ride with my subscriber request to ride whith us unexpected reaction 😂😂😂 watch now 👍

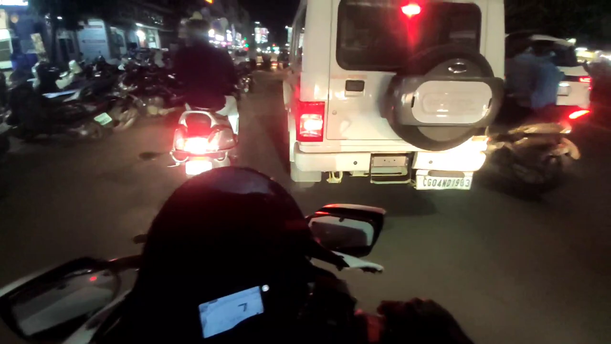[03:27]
फिलहाल अभी एक भैया तो आ गया सामने, और एक बंदा शायद अपना भी पीछे है।
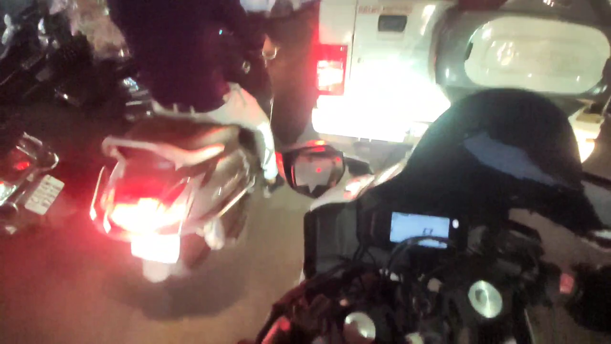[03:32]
ओ भाई भाई भाई भाई भाई, भाई।
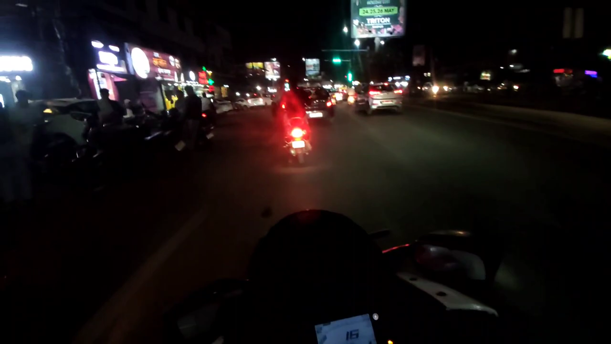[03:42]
तो अभिषेक भैया आज पूरे फुल मूड में लग रहा है, मैं ऐसा लग रहा है बहुत दिनों से बाइक चलाई नहीं है, ऐसा रफ चला रहा है अभी फिलहाल। ये देखो कैसे कट मार के निकल रहा है।
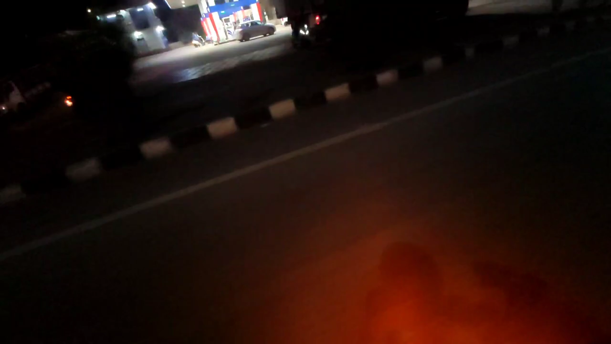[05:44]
राइड खतरनाक होने वाली है, वीडियो पे आगे बने रहे और देखो ये राइड आगे क्या क्या होता है। फिलहाल अपन अभी VIP चौक पे तेलीबांधा और यहाँ से अपन जाएंगे राइड राम मंदिर होते हुए न्यू रायपुर।
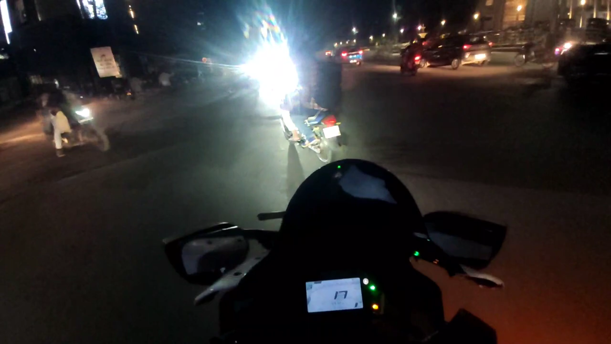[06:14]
तो अभी से एक भैया फिर से अपने आगे आ चुके हैं और एक भाई अपना फिर से पीछे है। भाई ये कहाँ आ रहा है भाई रॉन्ग साइड से, कहीं भी घुस जाते हैं। तो आगे अपने दूसरे भाई भी, तो चलो चलते हैं।
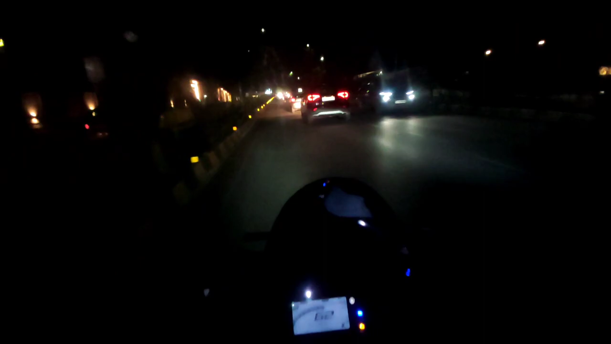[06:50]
भाई सामने से लाइट आ रही है तो भाई प्रॉब्लम हो रहा है थोड़ा सा, सामने फेस पे लाइट पड़ रही है। ओ भाई क्या सुन से निकले, खतरनाक।
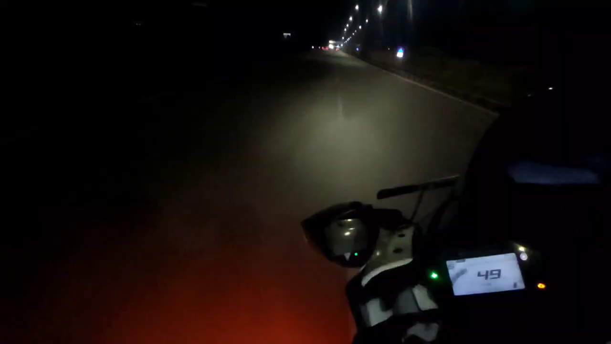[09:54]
फिलहाल अपन न्यू रायपुर पहुंच चुके हैं और अभी यहाँ पे भाई बहुत सारी गाड़ियाँ दिख रहे हैं। नॉर्मल अपन जब नाइट में राइड करने आते हैं तो भाई इतनी ज़्यादा गाड़ियाँ नहीं दिखती, और यहाँ पे भाई क्या हो गया, चलो ऐसी आए।